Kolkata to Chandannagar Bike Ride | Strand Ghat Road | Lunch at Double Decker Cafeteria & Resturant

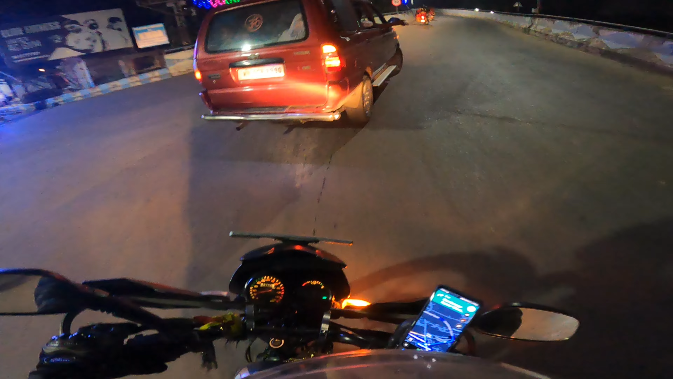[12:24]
তো দেখতে দেখতে আমরা NH2 এসে উঠে গেলাম আর এই পৌঁছে গেলাম ডানকুনির মোড়ে তো যেহেতু আজকে সানডে ছিল প্লাস হচ্ছে ওয়ার্ল্ড কাপ ফাইনাল ছিল সেই জন্য ডানকুনির মোড়
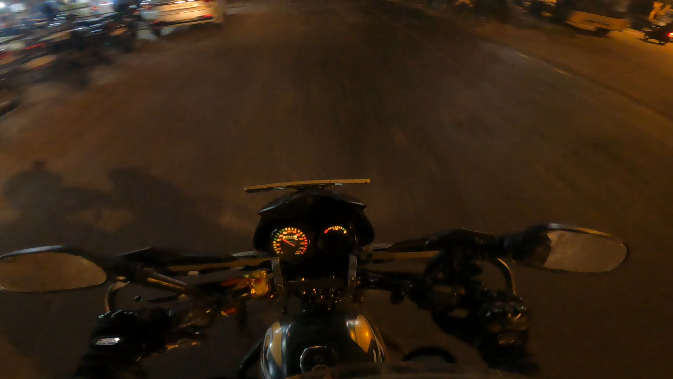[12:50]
সাঁতরাগাছির দিকে এই যে দেখতেই পাচ্ছ এখানে একটু অন্ধকার থাকে তাই লাইট জ্বালিয়ে নিলাম আর আমরা পৌঁছে
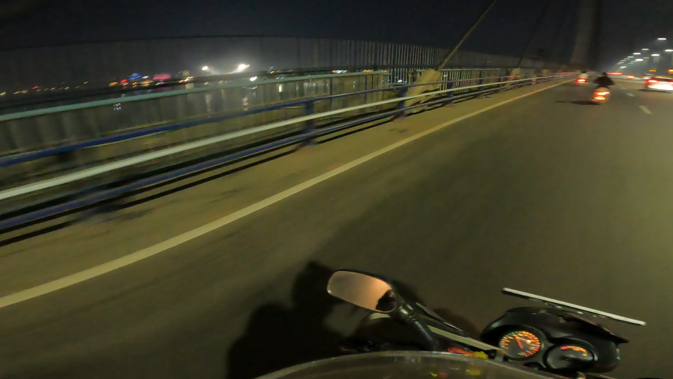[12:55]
গেলাম হচ্ছে সেকেন্ড হুগলি ব্রিজ তো দেখতেই পাচ্ছ ওখানে ইডেনের লাইট জ্বলছিল যদিও ইডেনে খেলা ছিল
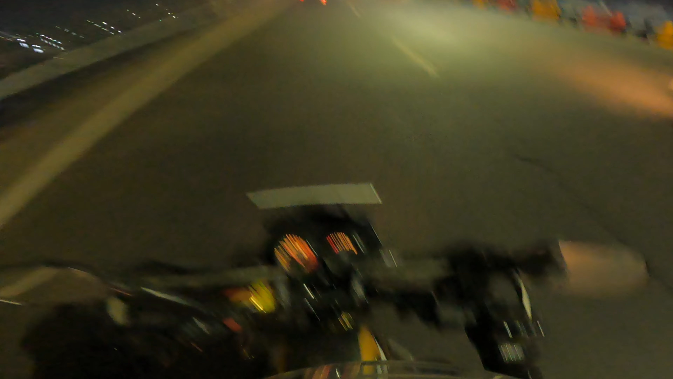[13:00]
না তাও লাইট জ্বলছিল ইডেন টাটা বাই বাই আমাদের চন্দননগর রাইড এখানেই শেষ হলো তো বেহালা পৌঁছে গেছি আর এখন বাজে 6:30 দেখা হচ্ছে নেক্সট কোনো দিন নেক্সট কোনো ব্লগে ততক্ষণের জন্য সবাই ভালো থেকো সুস্থ থেকো আর Tada, keep watching Travel with Akianka.